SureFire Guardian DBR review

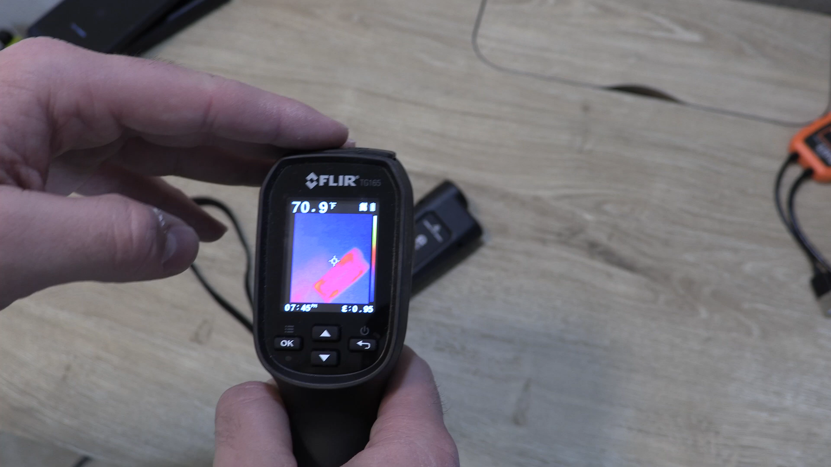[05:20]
On screen: spot 70.9°F
So we'll turn it on with the most
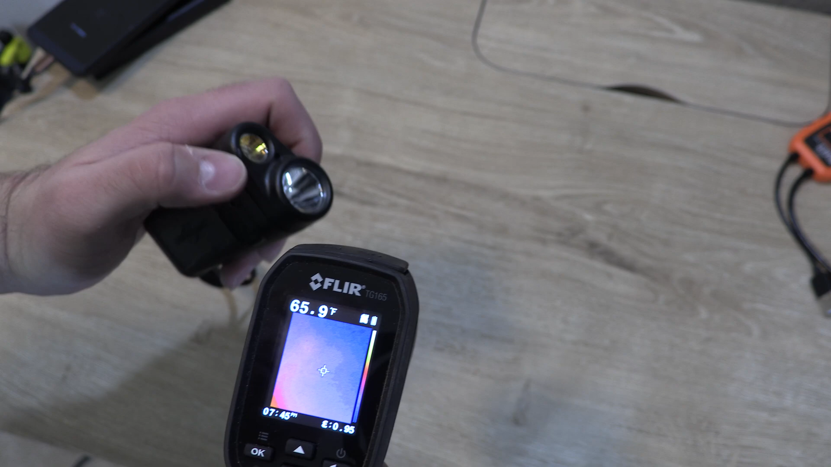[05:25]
On screen: spot 65.9°F
lumens here so the highest wattage is going to be our flood at a thousand.
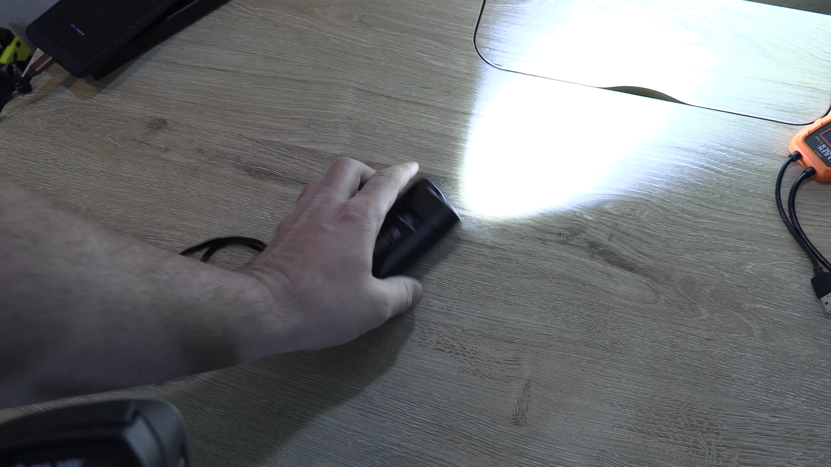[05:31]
So we'll turn this on high and then we will let it go for a minute here.
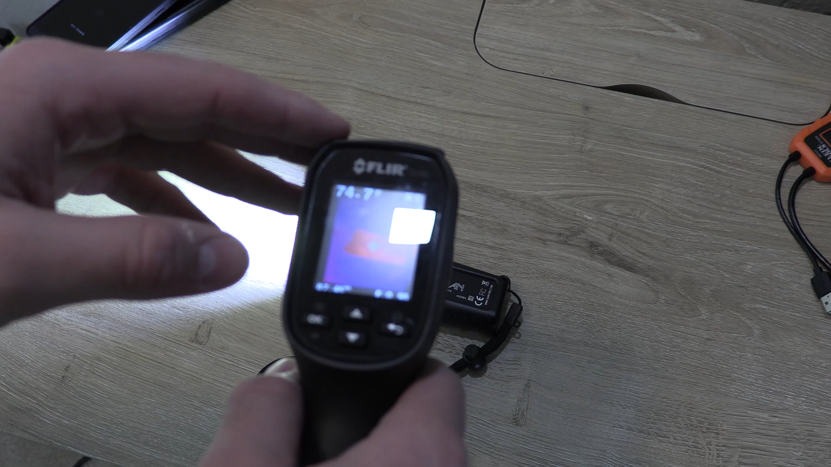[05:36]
So the heat is starting here at the top closest to the
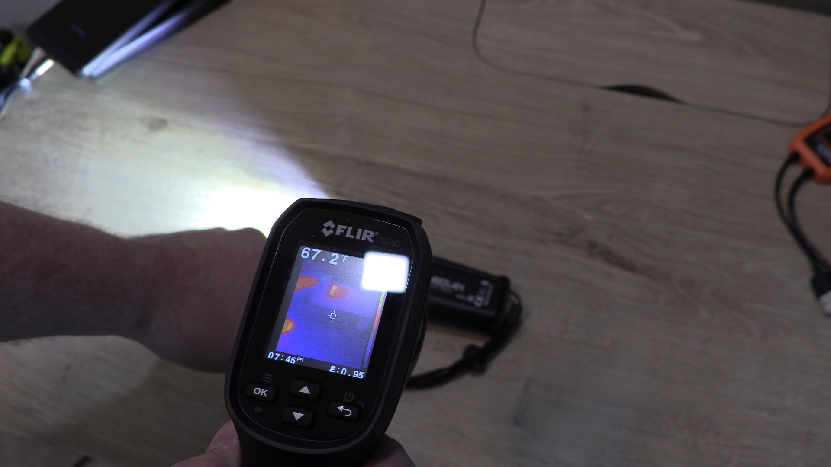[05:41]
On screen: spot 67.2°F
LED which is what we would expect to see and then it's going to become a gradient as the heat propagates down the heat sink to the very bottom.
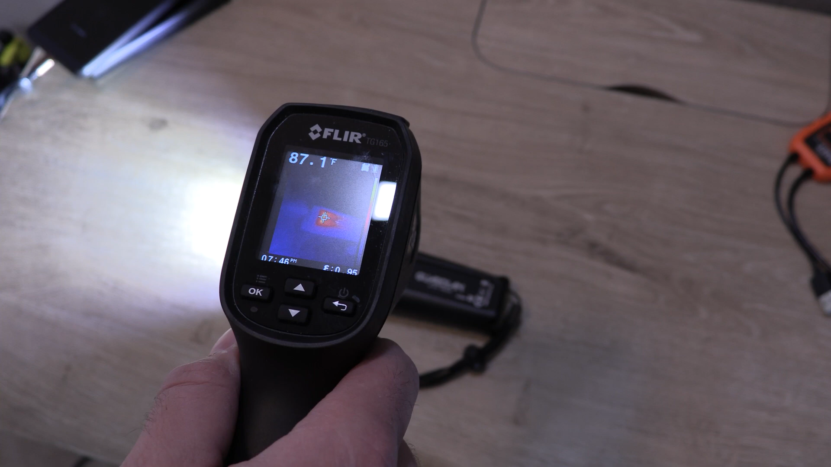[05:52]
On screen: spot 87.1°F
So up here at the top we're already at looks like high 80s low 90s. So we'll pause right now and then we'll come back
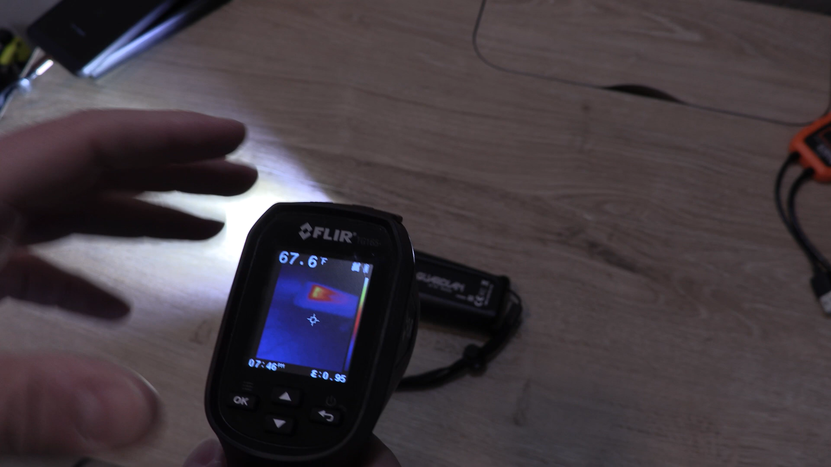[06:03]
On screen: spot 67.6°F
in in about one or two minutes so we can check this out so you don't have to watch this grow slowly. But again see right there we're already up to a hundred
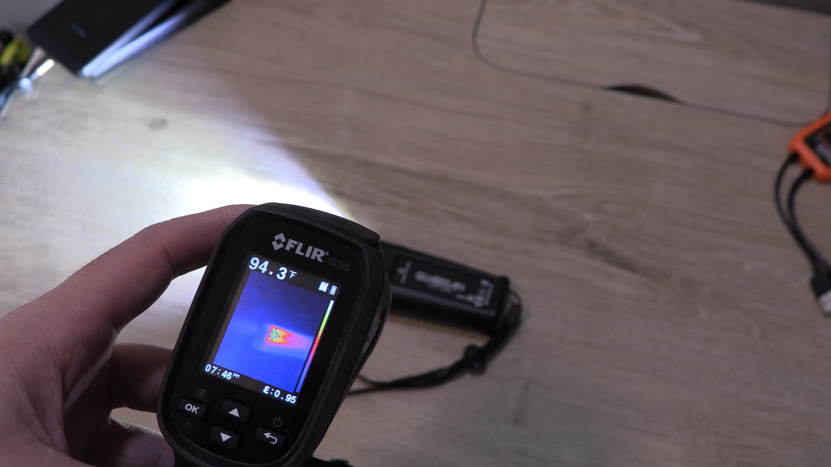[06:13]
On screen: spot 94.3°F
degrees so this gets pretty hot pretty quick. So we'll put that there so you can see the time it is 925.
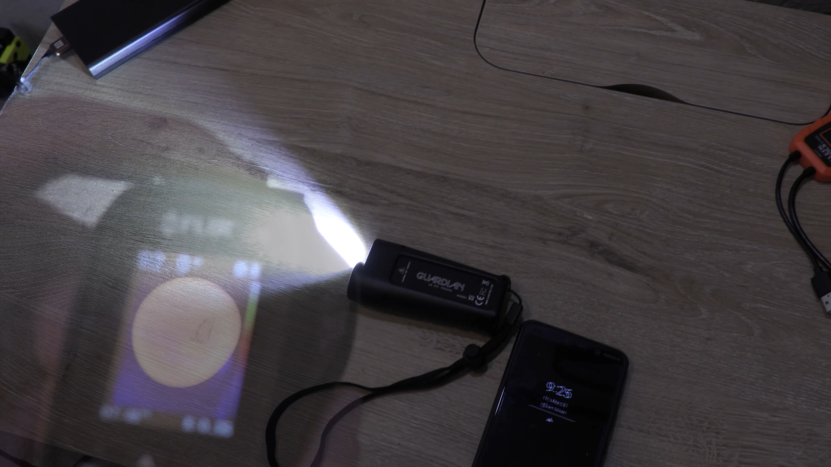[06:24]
So this actually went up a little bit faster than I thought here so whenever we turn the camera off we were at 925 and so we are now at 927 and I just touched it here and it is hot so we're at look at that we're at 145 degrees.
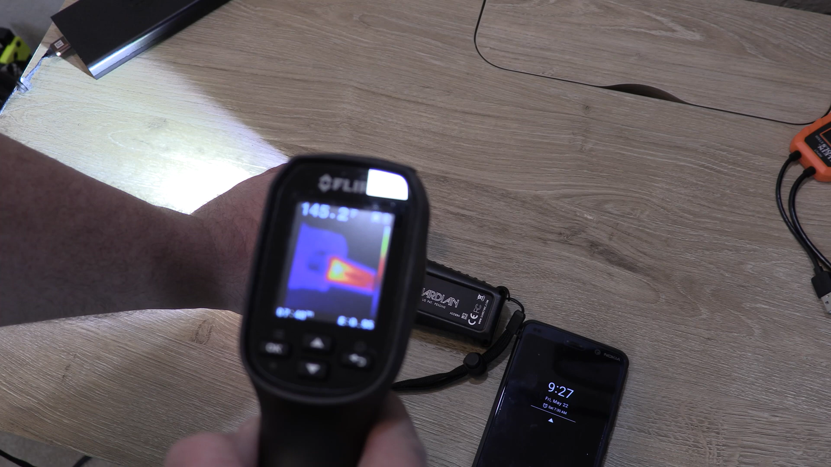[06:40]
140 this and it seems exaggerated on here but when you touch it it legitimately hurts like I mean it's like a car seat in the hot summer.
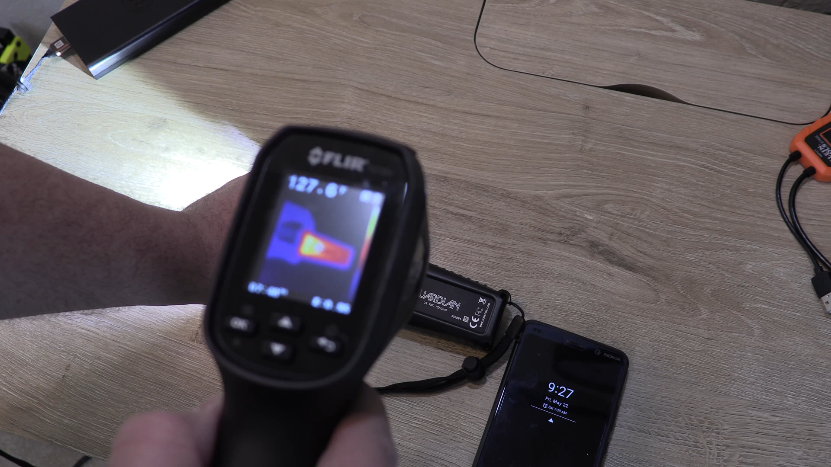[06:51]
So we'll get that a little bit lower here so 130 140s
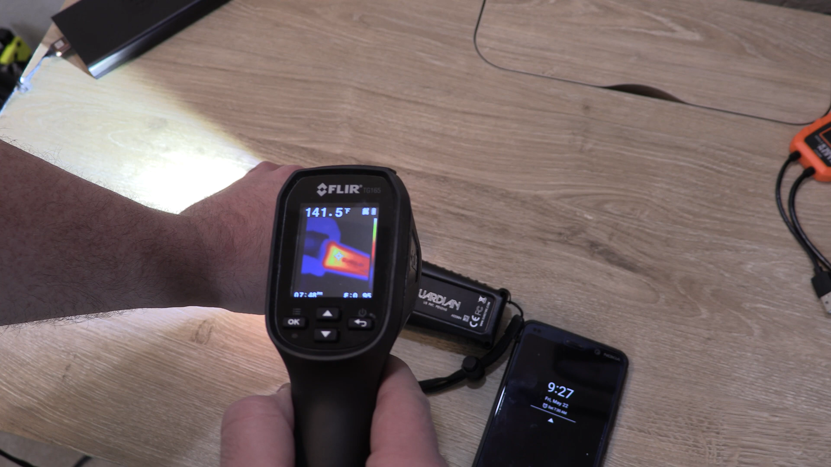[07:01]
143 I mean 145 degree flashlight is not comfortable to hold but again I don't think it's
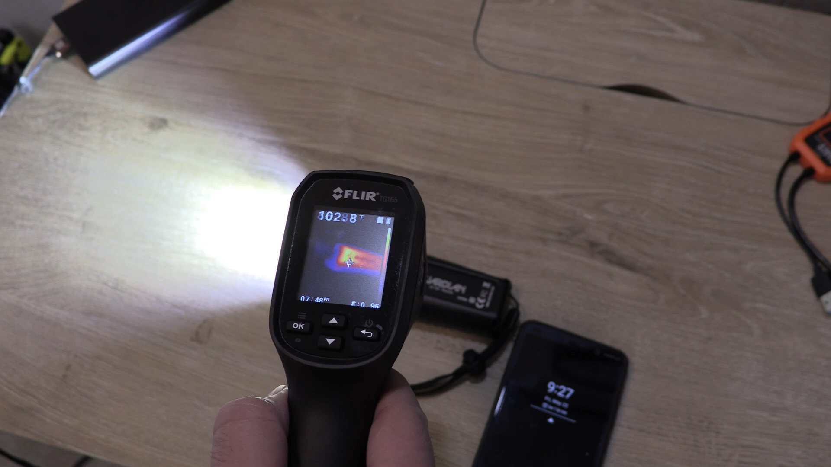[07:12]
made for prolonged use on high mode because it is legitimately it is a ton of light it is far more light than you'd probably need.